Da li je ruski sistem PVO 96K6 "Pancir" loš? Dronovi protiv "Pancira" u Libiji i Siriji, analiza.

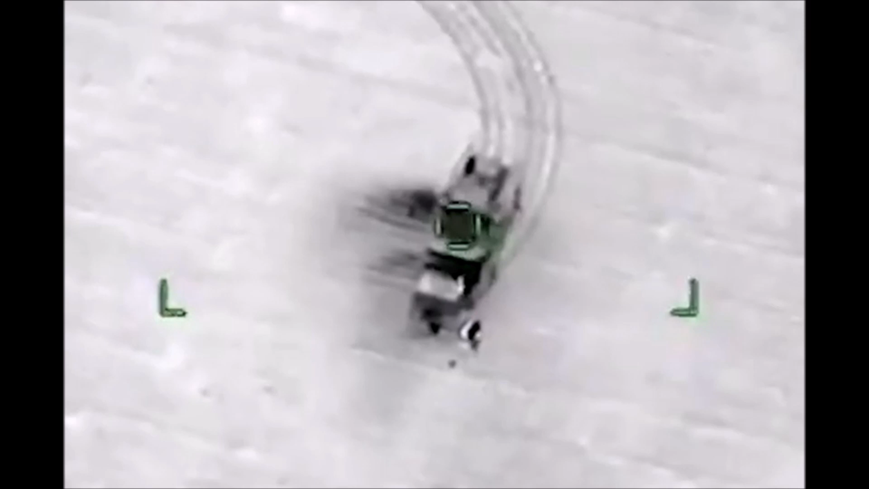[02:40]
Ali zašto je tako reagovat, odnosno nije reagovat, to ne mogu da kažem sa sigurnošću. Možda je ostao bez raketa, možda nije uspeo da primeti ili zahvati cilj na vreme, to ne znamo. Svakako, jedan pancijr je uništen.
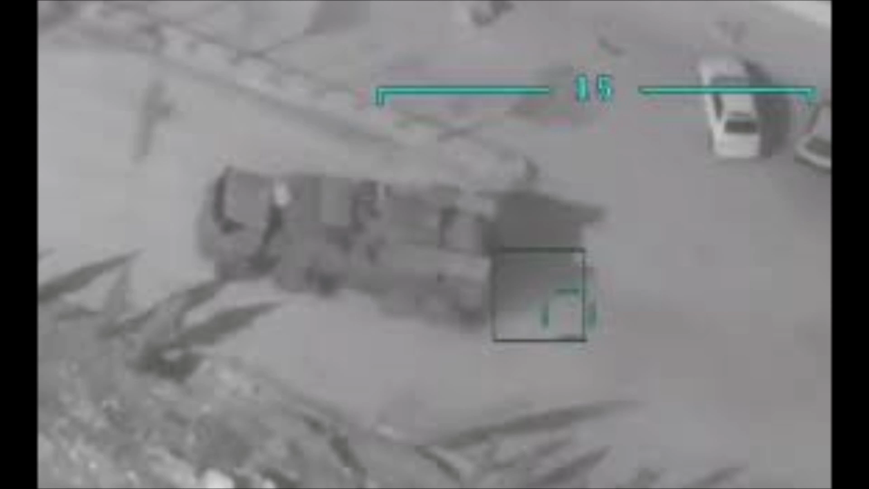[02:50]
Drugi pancijr koji biva pogođen u Siriji bio je neaktivan. Jednostavno loša procena sirijaca i dobar i uporan rad iz relaca se isplatio.
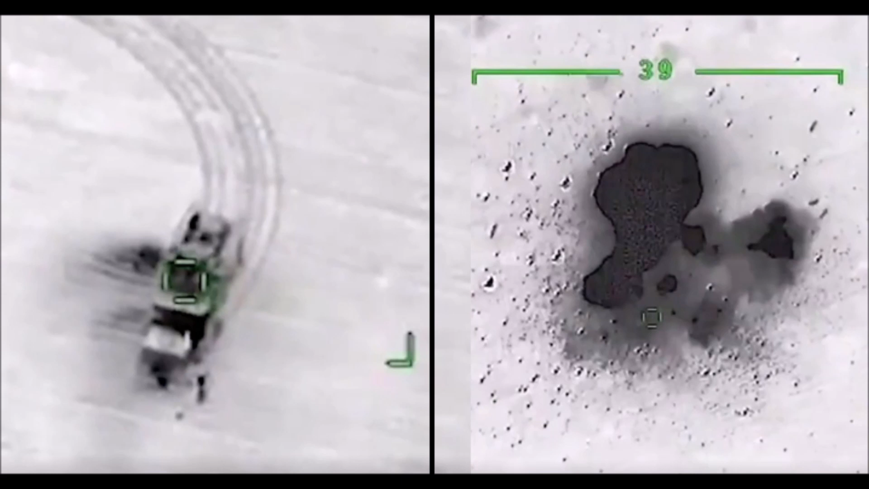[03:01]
Treći pogođeni pancijr također nije bio aktivan, ali radar mu je bio podignut, ali se nije okretao po prilično čuda situacija. Jako čudna situacija, ali svakako u redu, da šava se. Četvrti pancijr također biva pogođen. Bio je potpuno aktivan, čak i je lansirao dve rakete na neki nepoznati cilj u vazduhu pre pogotka. Međutim, dva u četiri pancijra posle popravke bivaju vraćeni u potrebu. Izgleda da šteta koju nanose bespilotne letelice i dronovi kamikaze i nije baš velika.
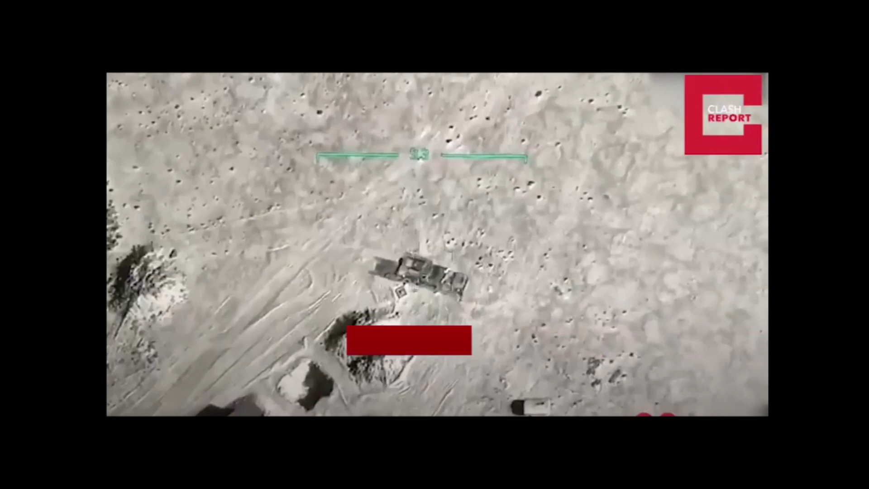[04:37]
da čovjek ipak igra značnu ulogu u efikasnosti jednog sistema protivazuklovne odbrane i da tehnologija ipak ne može sve sama durati.
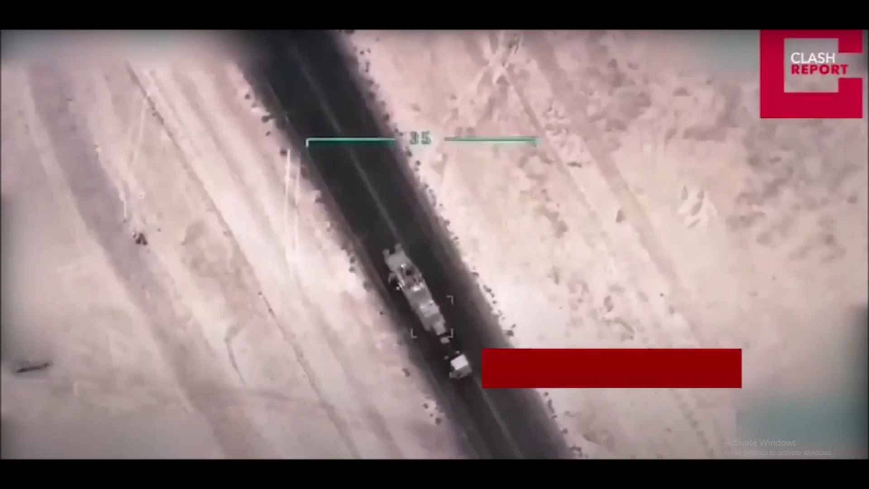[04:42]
Turči su svojim delovanjem pokazali izuzetno dobar obavešteni rad, s obzirom da su svi pancijri uhoćeni nespremni.
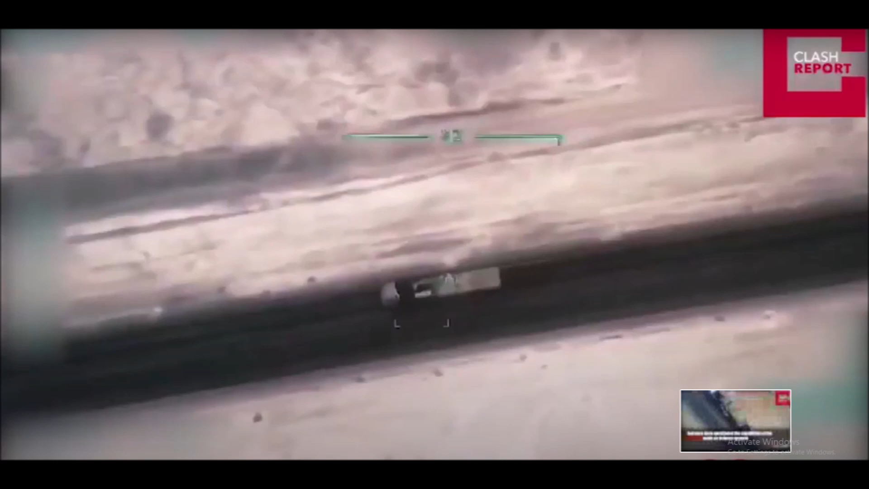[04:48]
Svako ko prati ovu tematiku i poznaje način rada i generalno sisteme protivazuklovne odbrane i ratnovozuklovstvo,